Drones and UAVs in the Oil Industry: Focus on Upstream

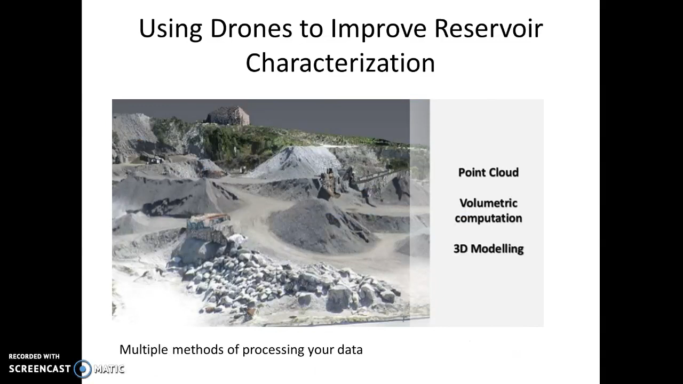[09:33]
You can do point cloud, volumetric, computation, 3D modeling. And then notice you can essentially model the different formations,